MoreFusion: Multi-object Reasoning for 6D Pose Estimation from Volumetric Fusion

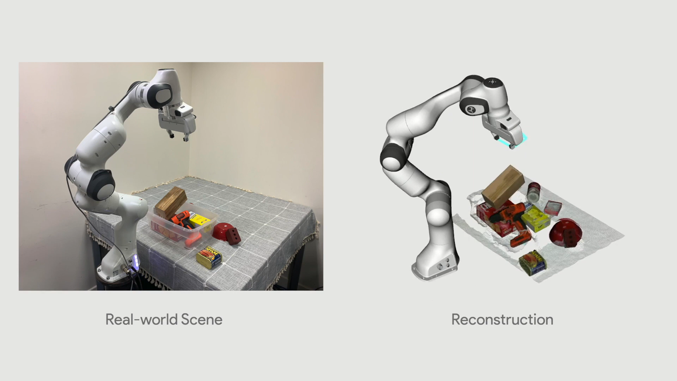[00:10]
which gives accurate and persistent pose estimate in a cluttered, challenging scene. Here we demonstrate incremental reconstruction with a camera mounted on the robotic arm.
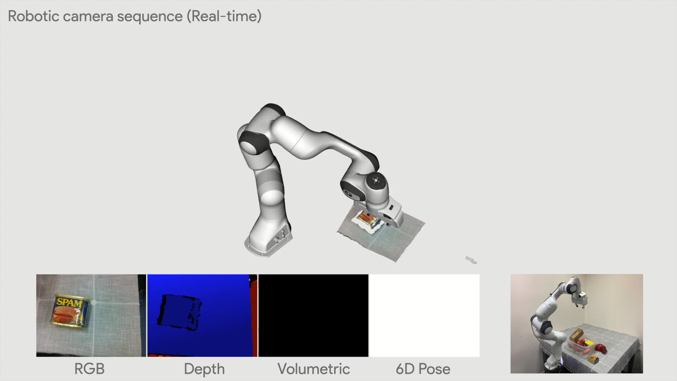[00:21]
It firstly detects object masks from RGB images
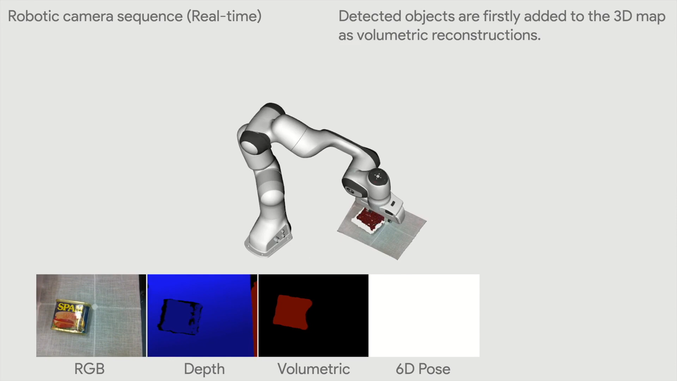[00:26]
and fuses them into the volumetric occupancy grids.
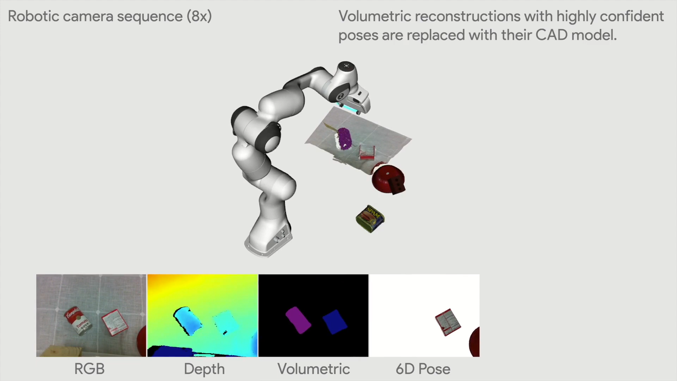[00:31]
This intermediate volumetric reconstruction is utilized by the pose estimation modules and replaced with highly confident pose estimate.
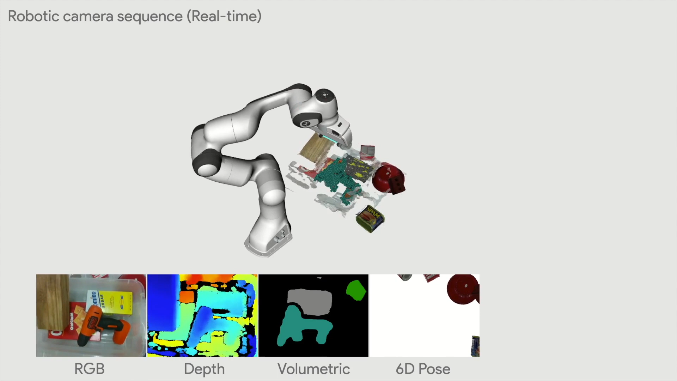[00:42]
The pose refinement module jointly optimizes the multi-object poses giving
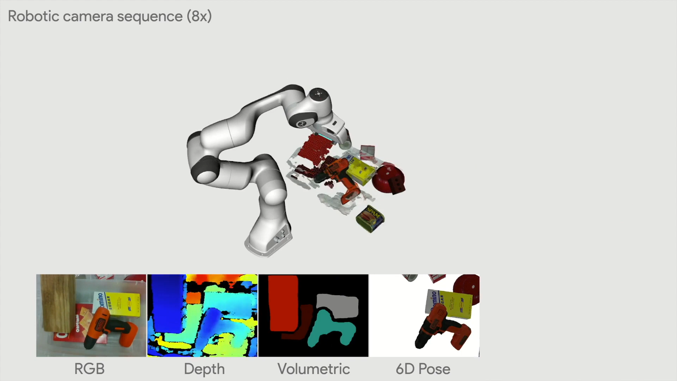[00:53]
consistent pose estimate without intersections among objects.
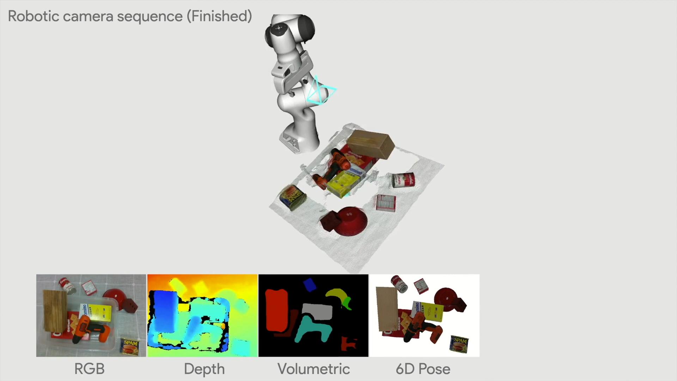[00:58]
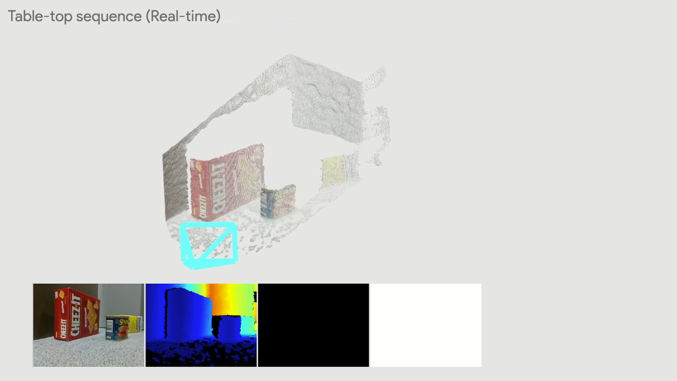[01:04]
This is another example where the camera is looking at the object on a planner from the side view.
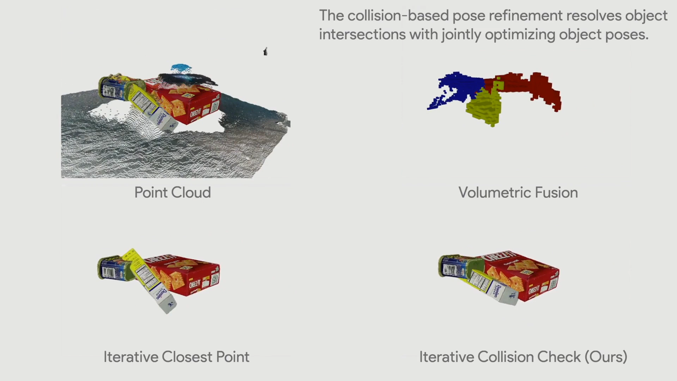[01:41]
Our pose refinement gives better convergence minimizing the intersection among objects, as well as aligning the model surface to the depth observation.
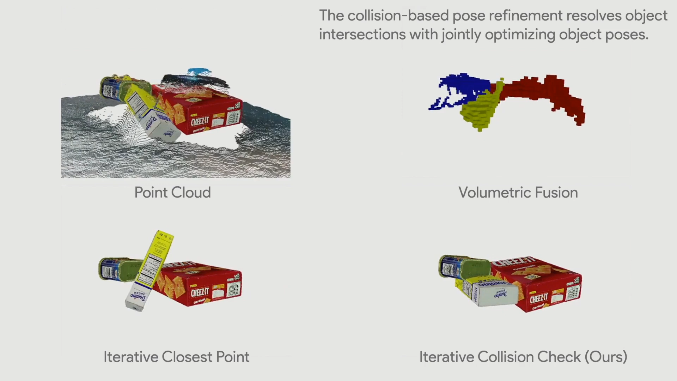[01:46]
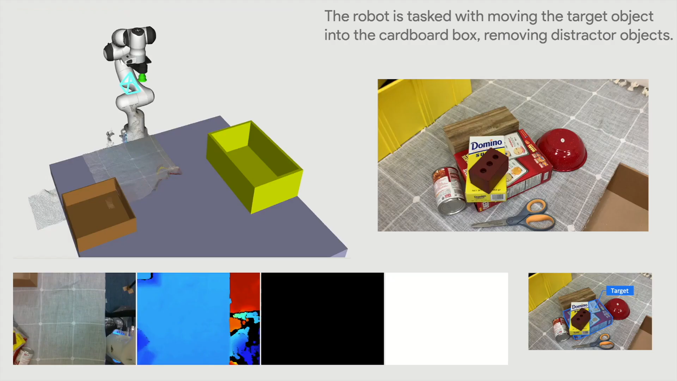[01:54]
We demonstrate the application of our system on a robotic task, in which the robot picks a target object with removing other object if necessary.
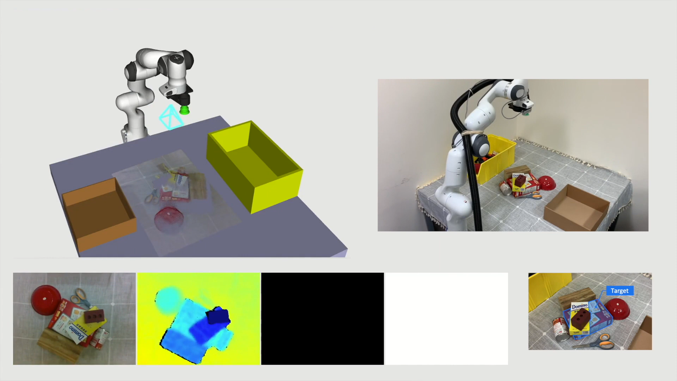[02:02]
The robot first scans the scene for reconstruction using the hand-mounted camera.
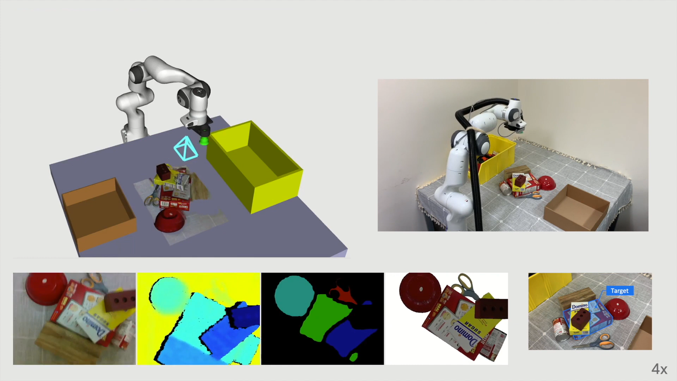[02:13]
In this case, the robot finds two distractor objects to be removed before picking the target object. It first removes those distractor objects into the yellow box.